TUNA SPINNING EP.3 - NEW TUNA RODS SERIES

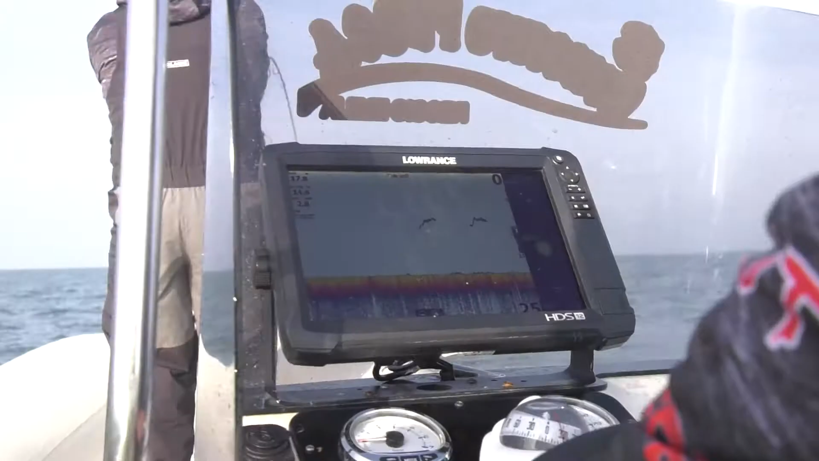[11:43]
Questa invece è una palla di acciughe.
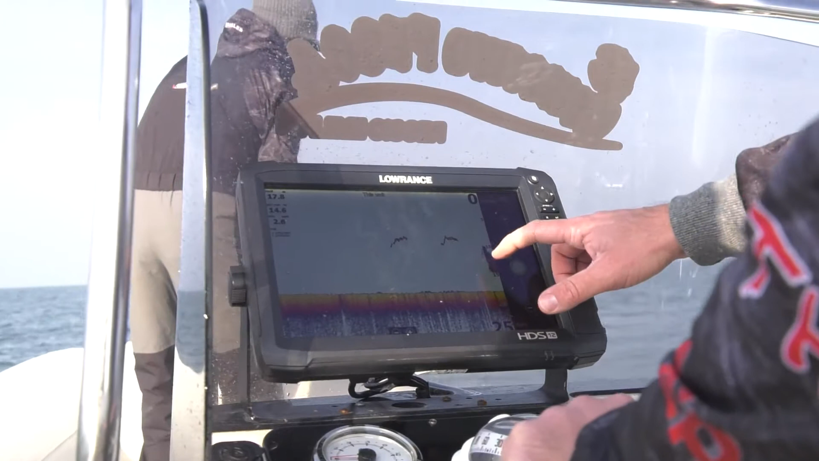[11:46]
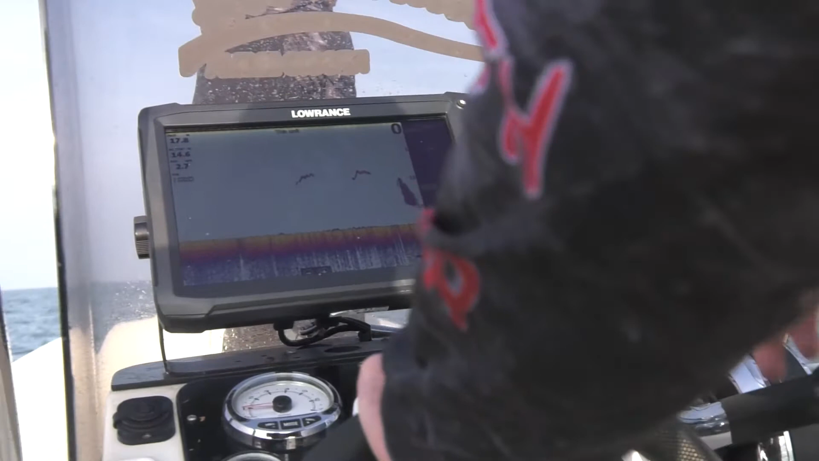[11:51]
Probabilmente il pesce foraggio su cui si stava nutrendo il nostro tonno.